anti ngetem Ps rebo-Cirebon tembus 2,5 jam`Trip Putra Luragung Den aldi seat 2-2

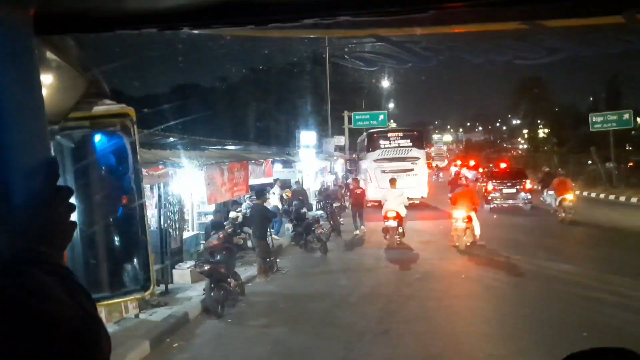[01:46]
Masuk dalam bus Putra Luragung ya.
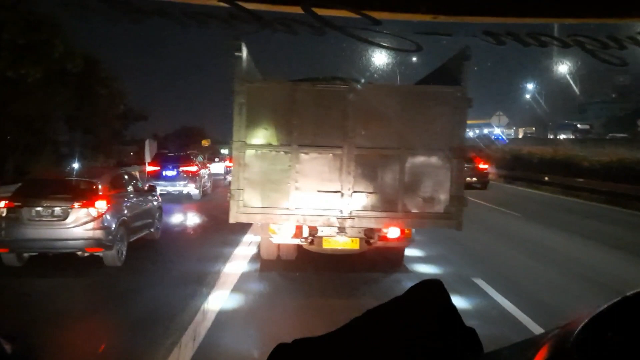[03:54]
Kepadatan terjadi di malam Sabtu ya. Di depan ada Putra Luragung Rimar dari Bogor.
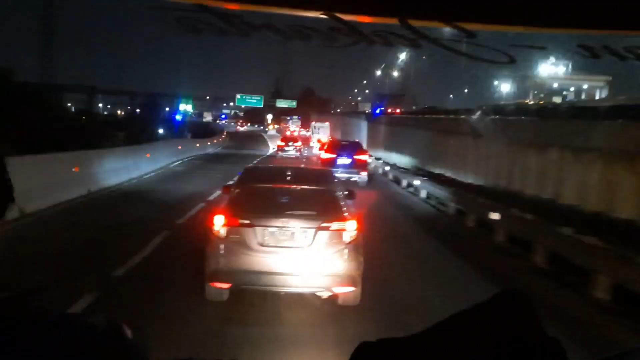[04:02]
Nah, ini sampai di simpang Jati Bening. Ke kiri itu menuju ke tol dalam kota Uki Cawang. Dan sampai ke Tomang. Kis deh. Pantoran enggak? Lewat Pusaka Ratu. Dan di depan ini juga jalur yang mau menuju ke Kerawang lewat Tol Ayam Muhammad bin Zaid, hanya untuk mobil kecil ya, kendaraan pribadi roda 4
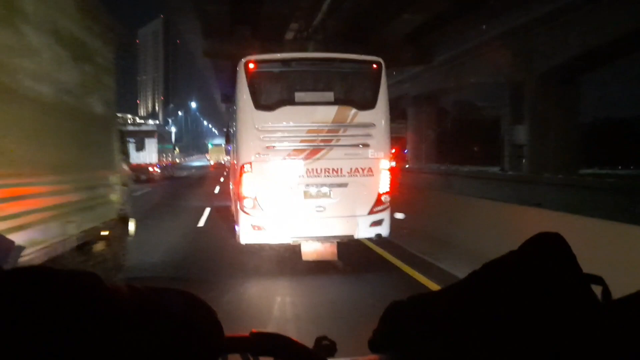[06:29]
Alhamdulillah perjalanan walaupun padat kendaraan tapi masih lancar ya, dari Pasar Rebo sampai ke Cikarang berbatasan dengan Kerawang Barat KM39. Malam Sabtu terus depan belum masuk tumben
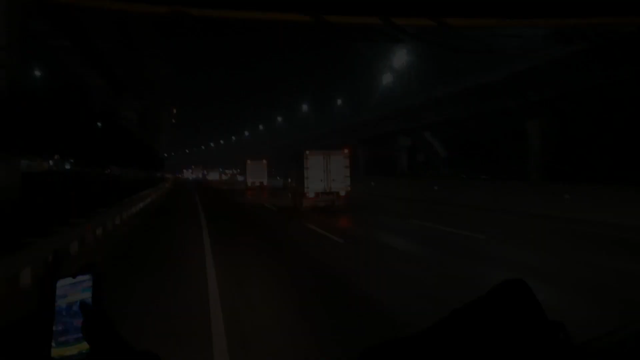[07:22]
Nah, pukul 20.52. Ini perjalanan sampai di Simpang Dawan KM66. Simpang ini adalah perpisahan jalur yang mau menuju ke Bandung, ke Jawa Barat, Selatan, seperti Garut, Tasik, sampai ke Ciamis. Berpisah di KM66 ya, via tol Cipularang Purbalenyi. Tol Purbalenyi terhitung dari KM66 sampai KM156, gerbang tol Cilenyi.
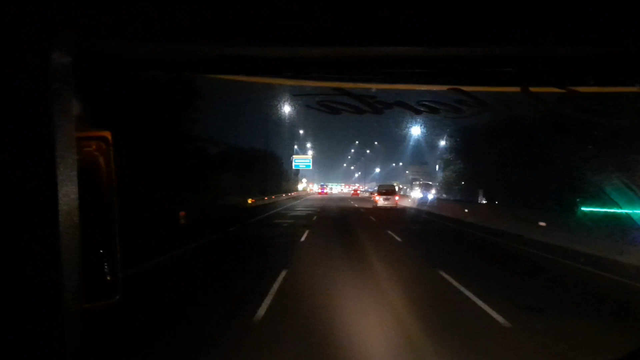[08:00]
Terhitung mulai KM72, KM70, ini masuk ruas tol Cipali ya, Cikampek Palimanan. Terhitung mulai KM72 sampai KM186, gerbang tol Palimanan nonaktif.
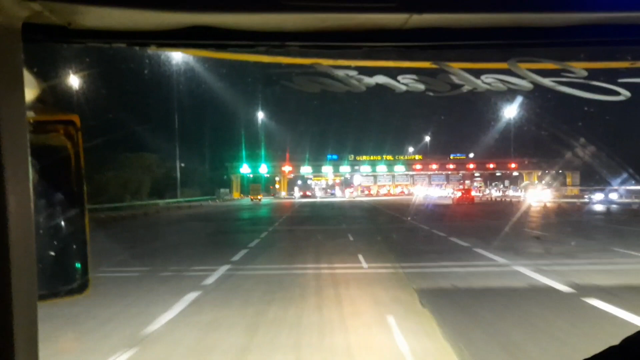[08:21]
Nah, terpantau lancar di gerbang tol Cikampek, tidak terjadi kepadatan malam Sabtu.
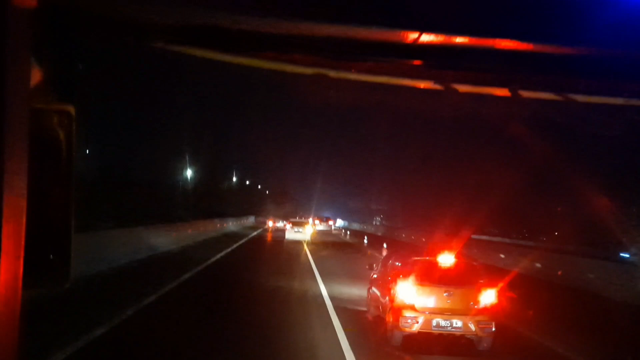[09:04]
Tapi masih progres pembangunan nih, 3 jalur ruas tol Cipali.
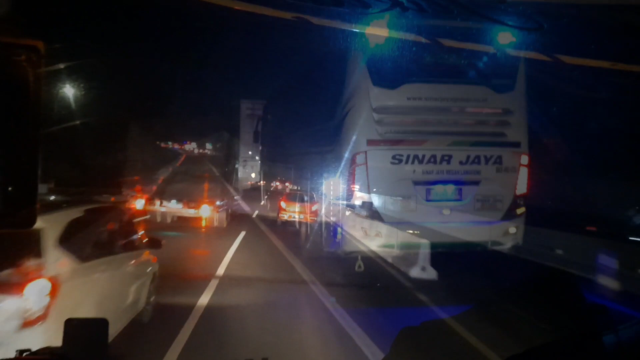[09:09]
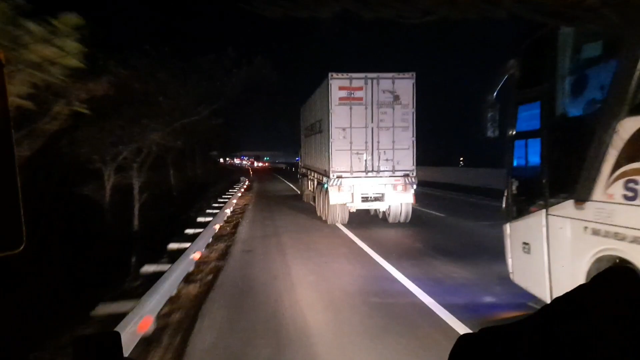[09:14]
Sudah mau dibuka nih 3 jalur ya. Kalau yang arah sini kemarin udah. Oh, belum, masih 2 jalur. Iya, yang arah sini. Apa akhir tahun udah dibuka kali ya? Sudahlah, udah jadi tuh jalur ketiga. Dari sana mau udah. Udah yang dari sana. Oh, udah. Mau udah berapa bulan saya ngangen ke Cipali.
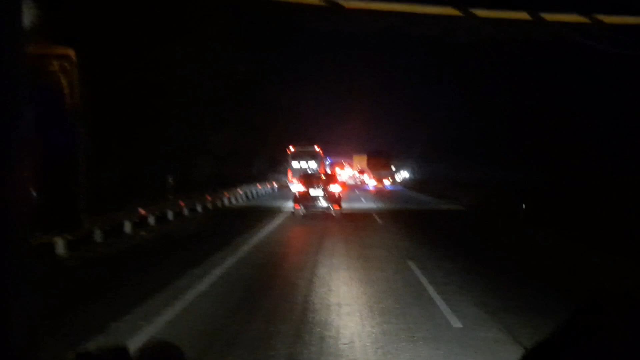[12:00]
Penuh. 3 jalur penuh. Bahu sama jalur 1 ke 2.
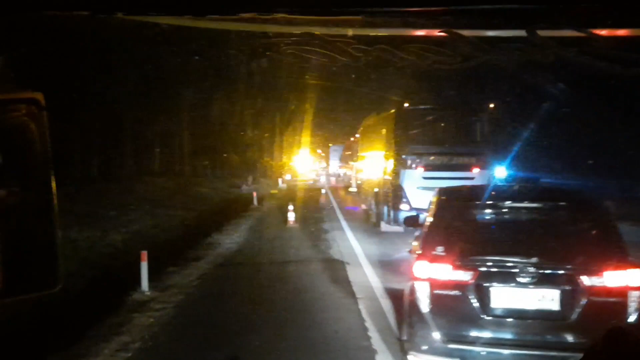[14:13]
Nah, sebelah kiri ada yang trouble ya di ujung penyempitan jalan ya. Ada bis lagi trouble.
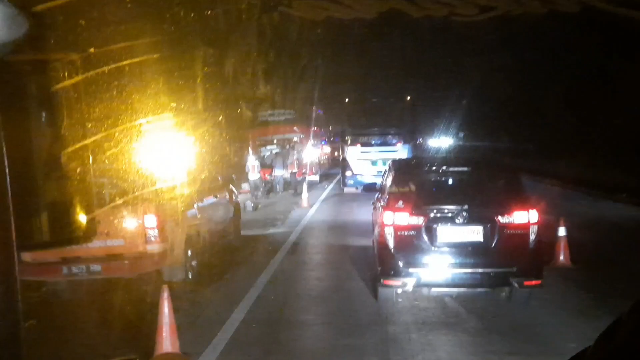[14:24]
Agramas. 3 Agramas ikut membantu ya.
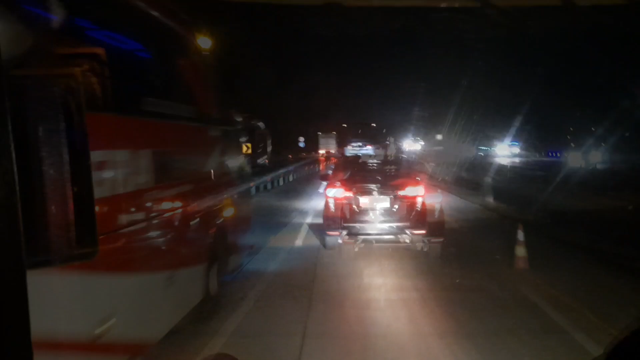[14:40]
Nah, kembali lancar pukul 21.20. Ada perbaikan jalan. Apalagi Mamurni Jaya E149.
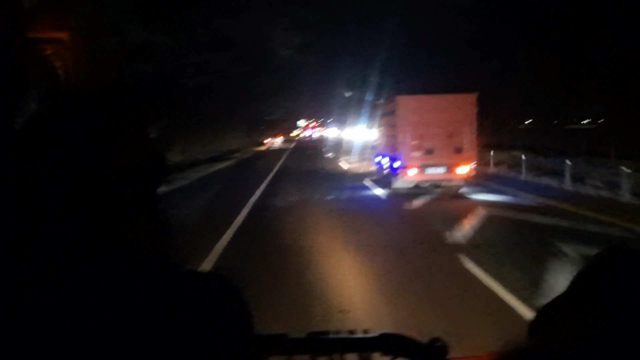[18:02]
Di depan ada bis ngejos full air gini. Ngejos terus nih mobil di depan.
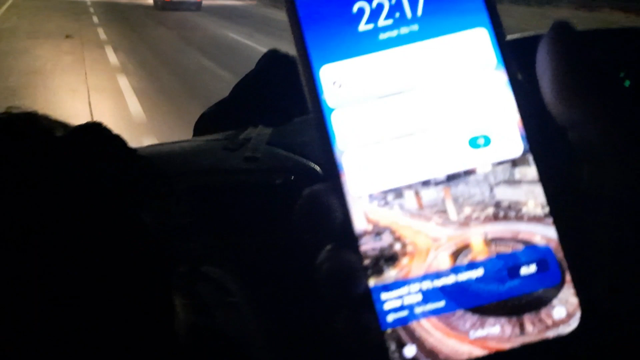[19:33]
Jam 22.17 perjalanan exit tol Sumber Jaya menuju ke rumah makan.
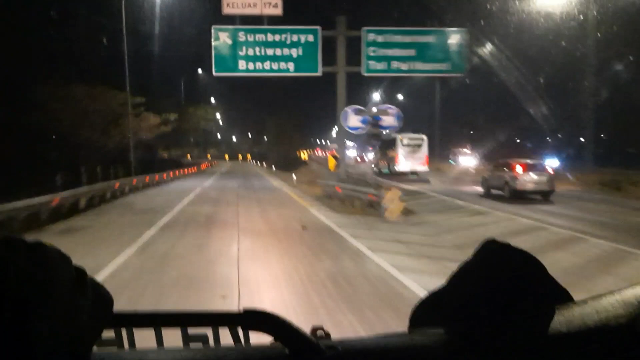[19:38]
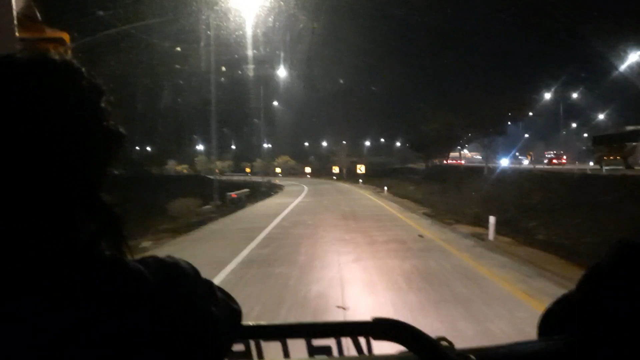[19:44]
Ini perjalanan dari Pasar Rebo 2 jam lebih ya, terhitung tadi mulai masuk tol jam